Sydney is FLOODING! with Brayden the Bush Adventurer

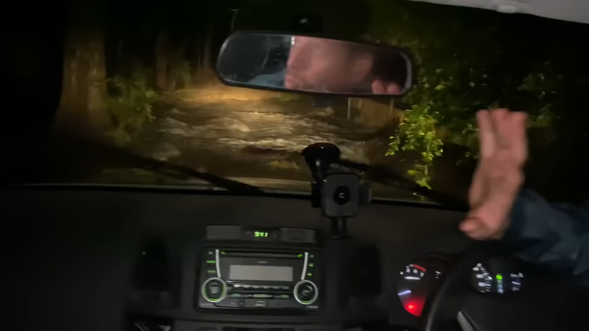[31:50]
Yeah, it's hard to see. I'm going to get out the car. I've got my umbrella. Oh, I might so have to reverse. I've probably got to reverse back. This is getting dangerous, I think. Is it getting Holy crap, it's getting worse, guys. We've got to reverse back.